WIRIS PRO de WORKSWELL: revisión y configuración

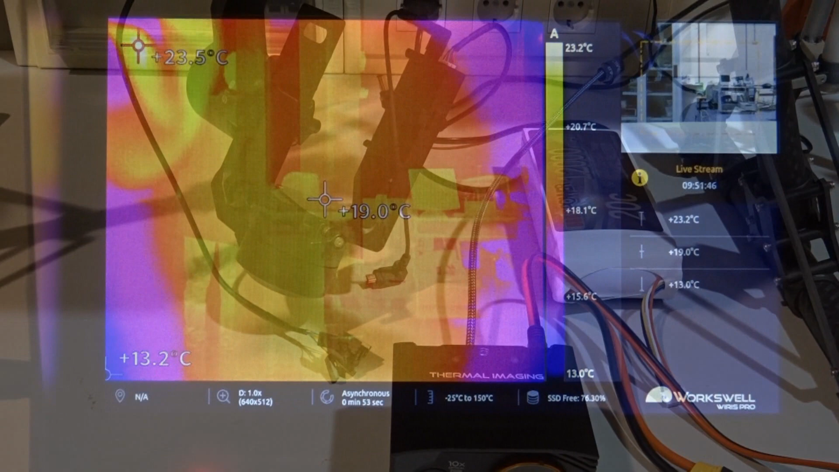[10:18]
On screen: spot 19.0°C, scale top 23.2°C, scale bottom 13.0°C
Bueno, ahí tenéis la imagen en HD. Estoy por aquí, saludando. Y arriba la visible. Todo esto se puede configurar.
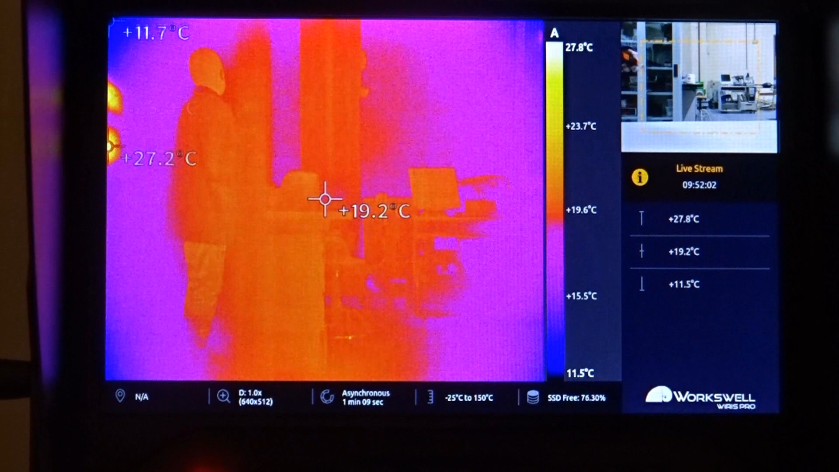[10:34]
On screen: spot 19.2°C, scale top 27.8°C, scale bottom 11.5°C
La información que aparece aquí en la parte inferior se puede suprimir también. Tiene diferentes layouts. Lo que pasa es que si entramos en todas las opciones, que aparte no me las sé todas. Estuve unas cuantas horas jugando con ella. Pero no me las sé todas.
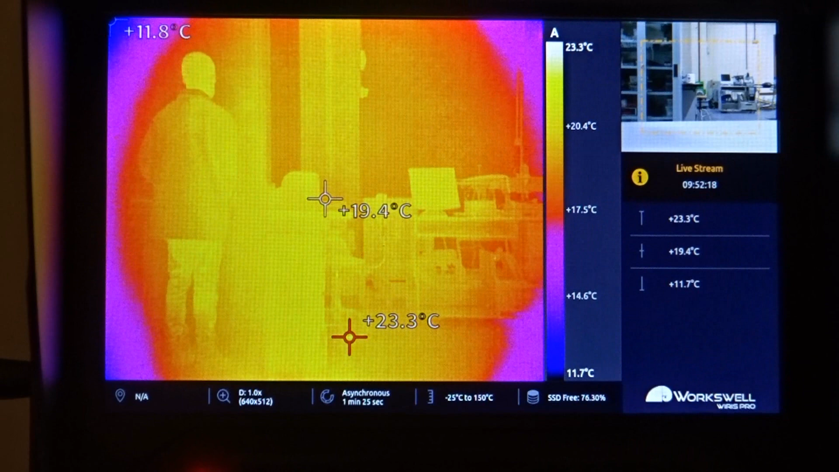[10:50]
On screen: spot 19.4°C, max 23.3°C, scale top 23.3°C, scale bottom 11.7°C
Pues podemos echar aquí media vida. Pero bueno, os voy a enseñar lo principal. Con el tecladín entro aquí. En la primera definís los rangos. En la segunda, tengo que ponerme muy cerca para leer, porque no veo tres en un burro. Pues tenéis que la cámara principal sea la térmica. Podéis conmutar a que la cámara principal sea la visible. Ese es el ventilador.
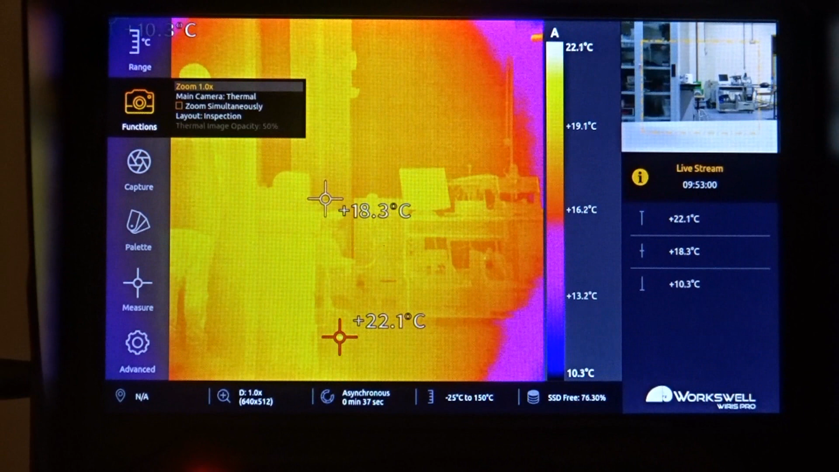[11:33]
On screen: max 22.1°C, min 10.3°C, scale top 22.1°C, scale bottom 10.3°C
Que no debería sonar, pero está rozando. Es una chorrada, ¿eh? Y luego, donde pone layout inspección, ahí tienes varios. Si cambias al que pone seguridad, no sé qué, te desaparece lo que tienes por la parte de abajo y te deja más espacio en pantalla. Uy, dejadme salir. Bueno, aquí en captura tenéis grabación,
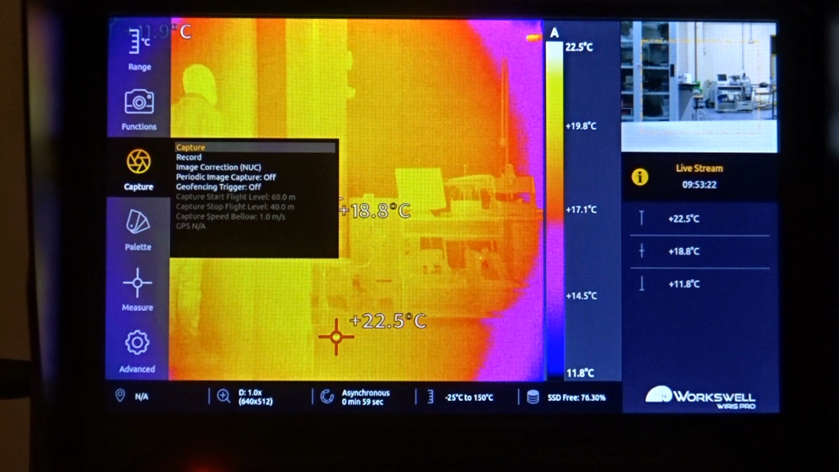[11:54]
On screen: scale top 22.5°C, scale bottom 11.8°C
la corrección NUC,
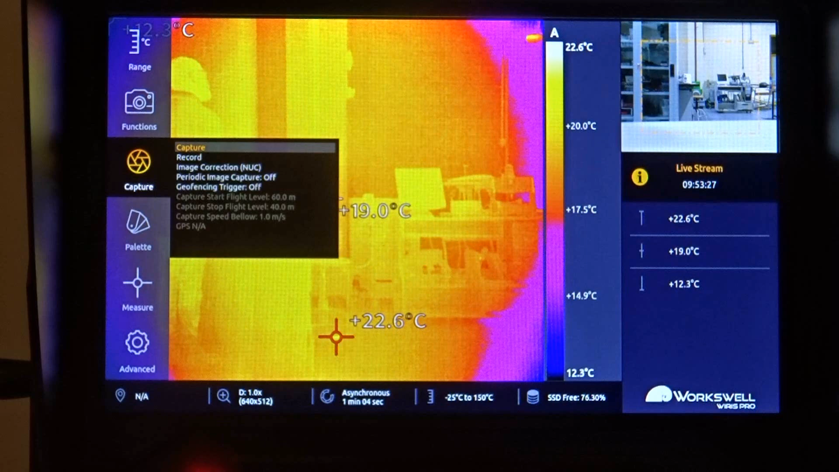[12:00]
On screen: scale top 22.6°C, scale bottom 12.3°C
la flat fill correction, esta que hace bajando el obturador, esa ya la hace automática. Y la NUC es la que tiene por temperatura. ¿Qué más? Bueno, hacer un disparo secuenciado, que lo tendréis por aquí.
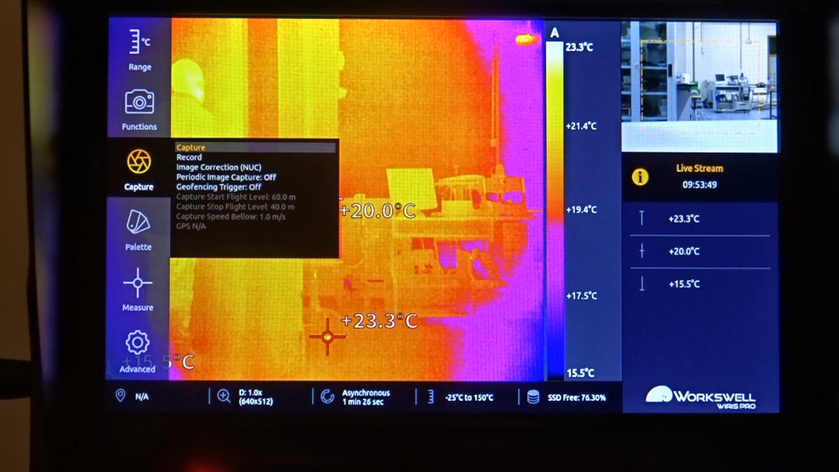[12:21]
On screen: spot 20.0°C, scale top 23.3°C, scale bottom 15.5°C
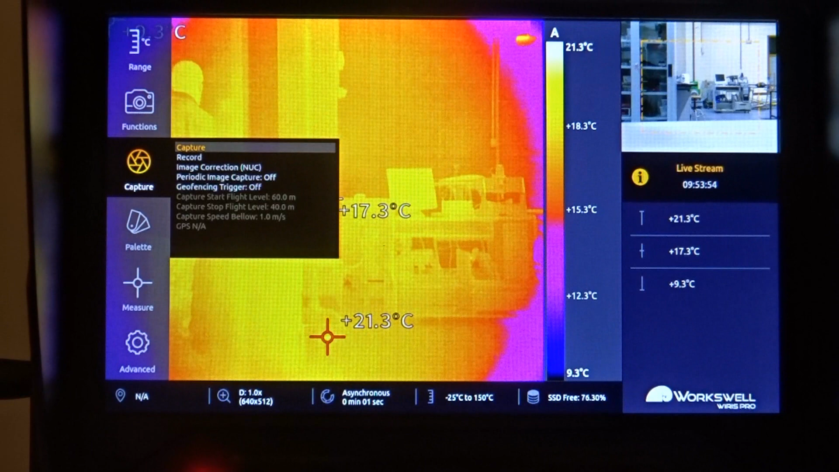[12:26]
On screen: scale top 21.3°C, scale bottom 9.3°C
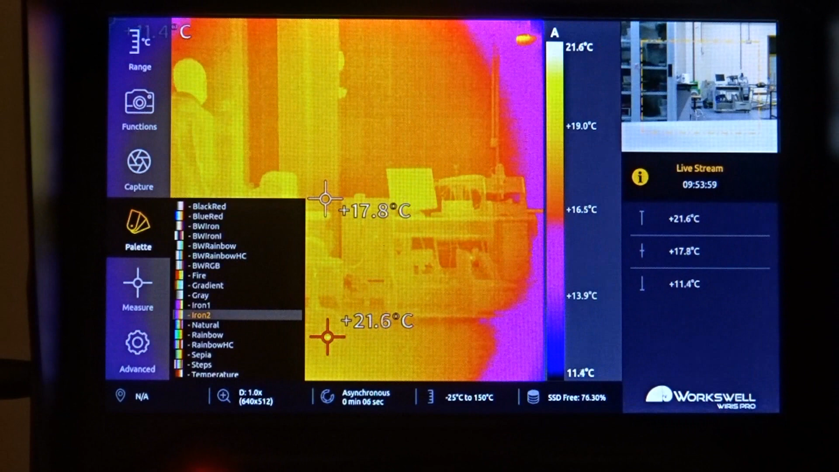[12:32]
On screen: spot 17.8°C, scale top 21.6°C, scale bottom 11.4°C
Las paletas, hay paletas aquí para aburrir a Rita, vamos.
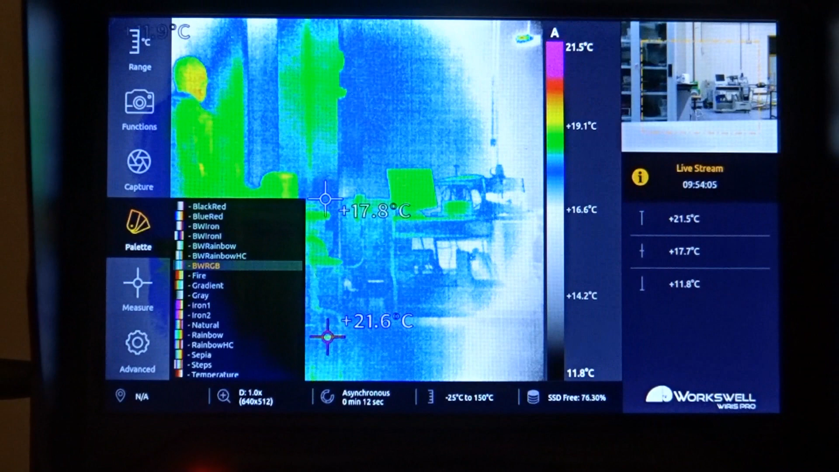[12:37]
On screen: scale top 21.5°C, scale bottom 11.8°C
Nosotros siempre usábamos la white to hot o hot to white, vamos, la de escala de grises, para la detección de fallos.
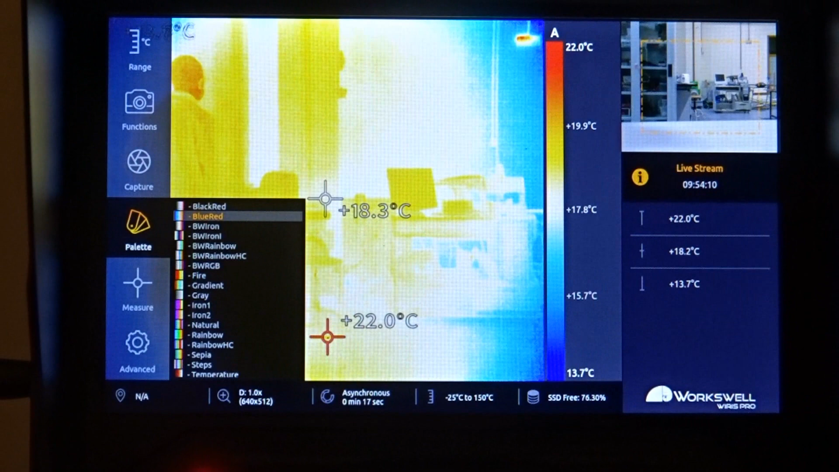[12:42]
On screen: spot 18.3°C, scale top 22.0°C, scale bottom 13.7°C
Vamos a poner una con colorido. Luego aquí tenéis las diferentes medidas, temperatura máxima, temperatura mínima, temperatura media, podéis definir también, si lo diré,
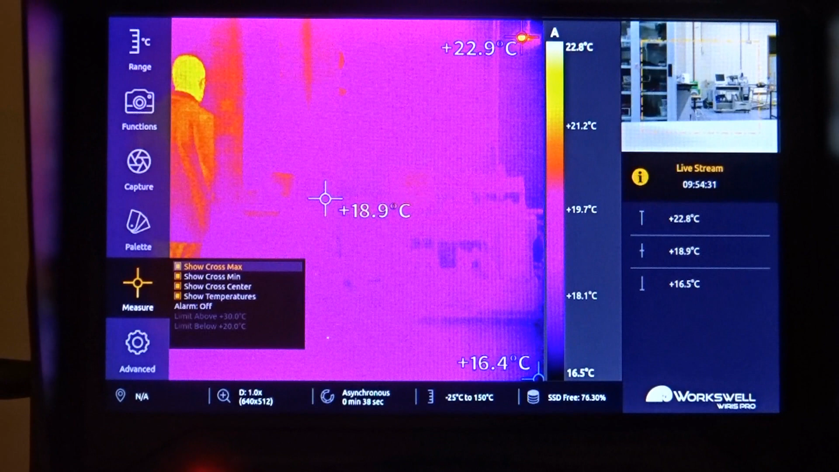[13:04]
On screen: spot 18.9°C, scale top 22.8°C, scale bottom 16.5°C
alarmas, para que te salten. Y luego, en avanzado, pues hay un montón de cosas.
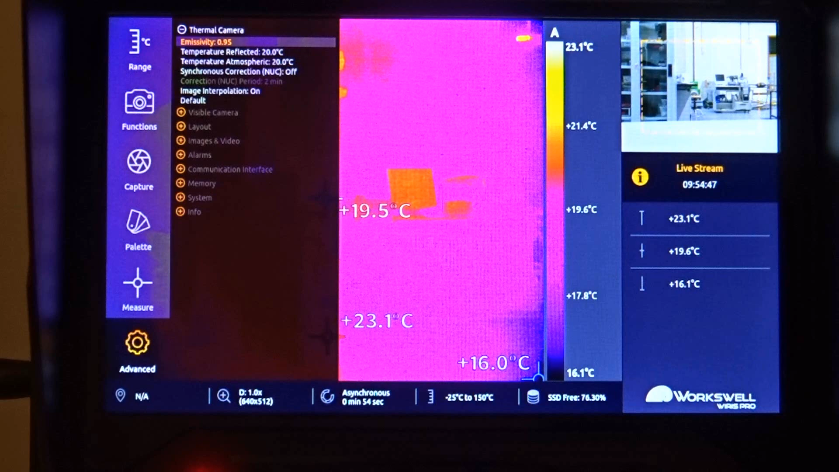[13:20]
On screen: scale top 23.1°C, scale bottom 16.1°C
Tienes opciones sobre la cámara activada, sobre la cámara térmica. La interpolación, la puedes quitar o poner. Ese casi no lo leo. Ah, tiene una opción para hacer la corrección NUC de forma repetitiva. Y luego, tienes parámetros que ya se me escapan porque no sé suficiente de termografía, que si temperatura es reflejada, no sé qué.